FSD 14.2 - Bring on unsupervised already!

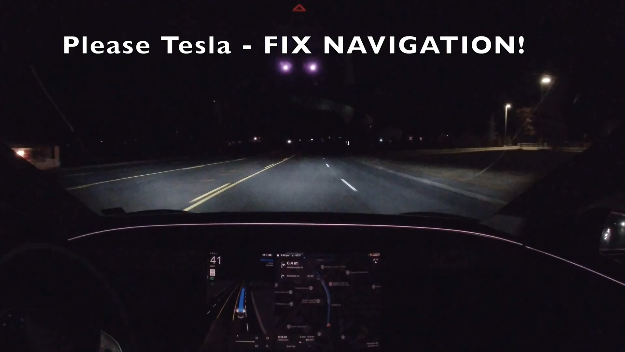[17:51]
However, however, there is a chance that, stupid thing, getting in the right lane. I wondered if there's a chance it would see the access to the store and take it, like the opening to the parking lot. But I don't think it is. So this is something that, you know, I love full self-driving. I love a lot of the commentators that do this.